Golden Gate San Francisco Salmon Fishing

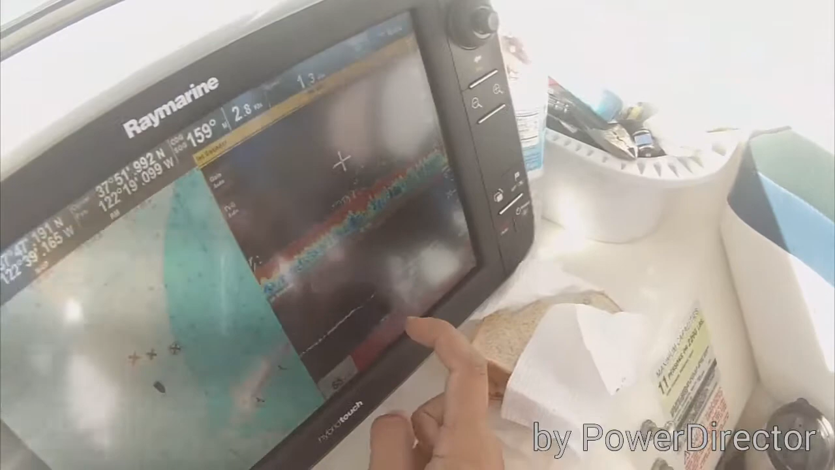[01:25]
Those in clusters are bait. So that's a fish in here. That's bait.
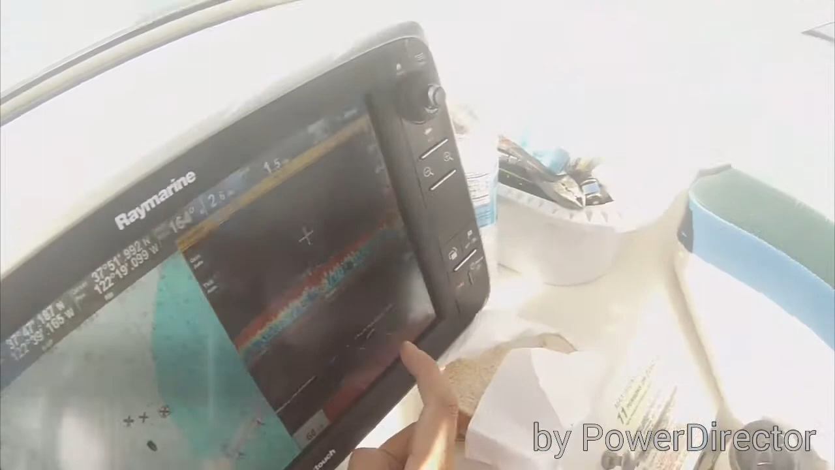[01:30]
That's bait. See, he's holding there, it.